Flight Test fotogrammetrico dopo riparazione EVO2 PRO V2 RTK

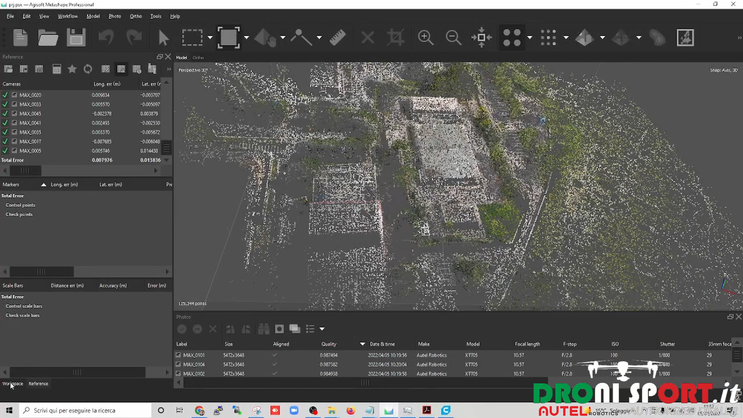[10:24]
veniamo alla nuvola densa che sembra una mesh texturizzata
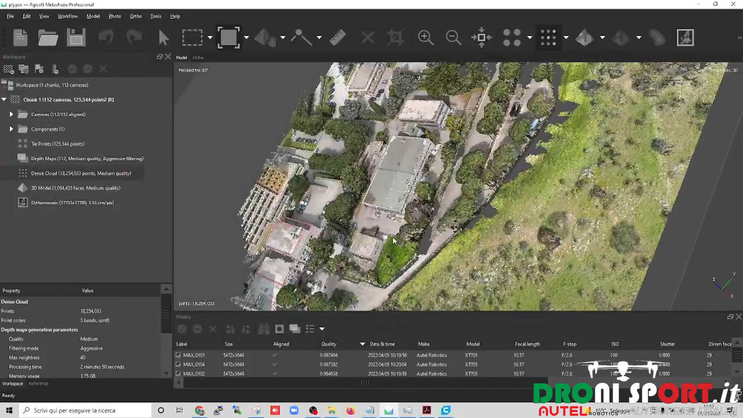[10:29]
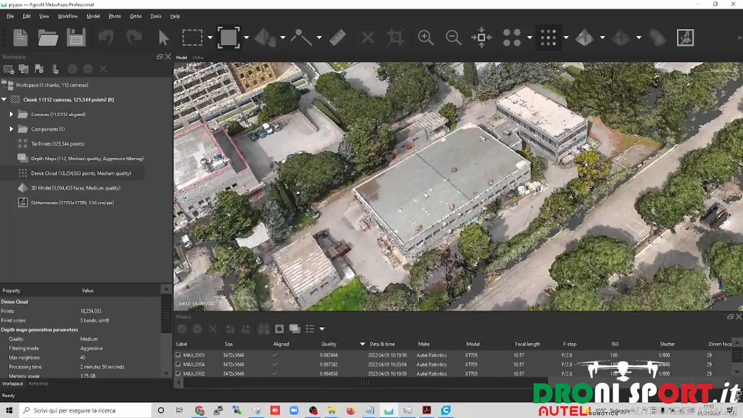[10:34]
ecco l'area d'indagine è questo capannone eccolo qui veniamo alla texture
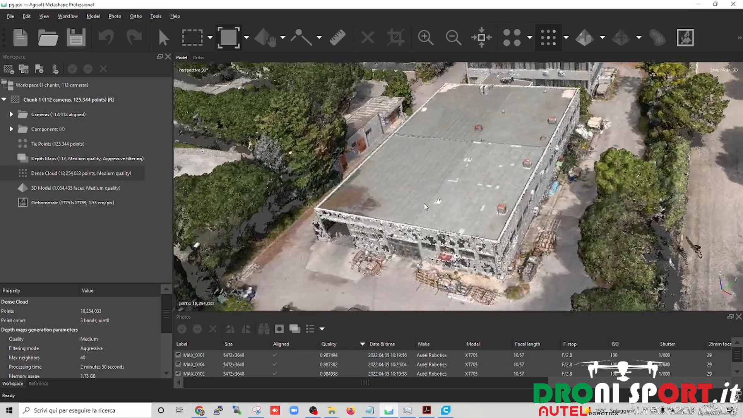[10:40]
ecco nonostante un volo abbastanza grossolano abbiamo davvero una qualità
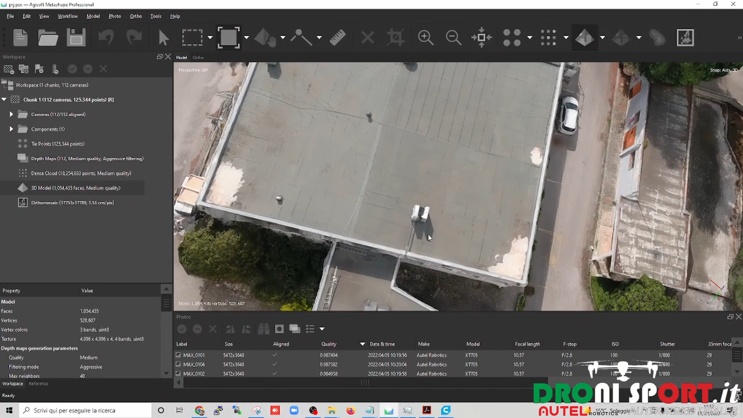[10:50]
importante a proposito questo come puoi vedere qui ho praticamente
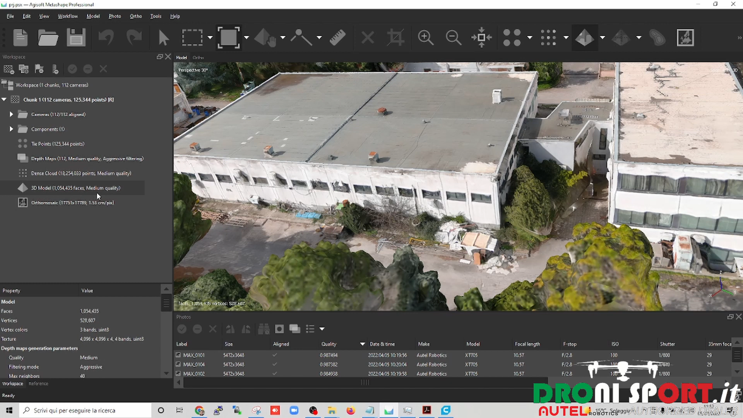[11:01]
elaborato a qualità media non è nemmeno ai quality per esigenze di tempo insomma mi ha elaborato tutto in mezz'ora circa
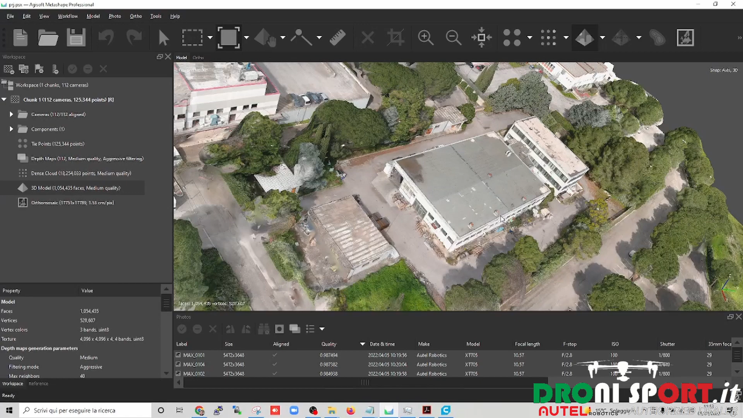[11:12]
però ecco siamo abbastanza soddisfatti soprattutto se vediamo l'ortofotomosaico che ha una qualità incredibile
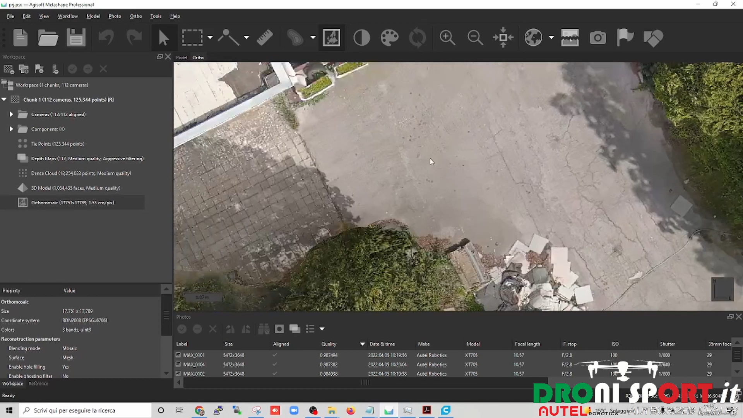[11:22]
con tutti i dettagli a proposito il volo Metashape l'ha misurato ad una quota
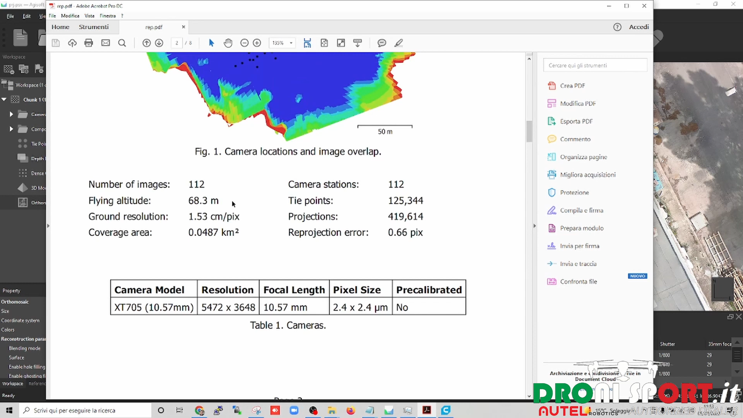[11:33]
di 68,3 metri considerando che avevamo la camera obliqua non nadirale quindi questa è la quota media